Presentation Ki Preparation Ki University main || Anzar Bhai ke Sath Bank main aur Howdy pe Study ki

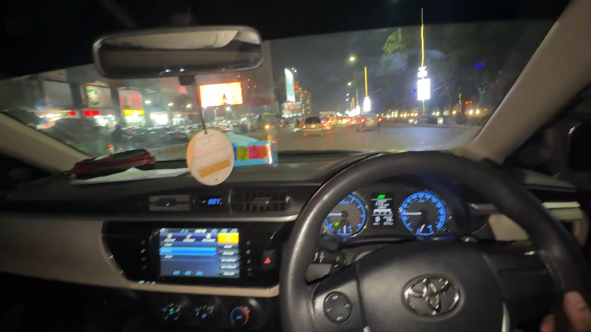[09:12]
तो आगे ट्रैफिक आप देखें ये मैच की वजह से, तो बस अब पहुंचते हैं हम वहां पे, सीन आपको फिर दिखाएंगे क्या कुछ ऑर्डर करते हैं और क्या कुछ फ़न करते हैं भाईजान।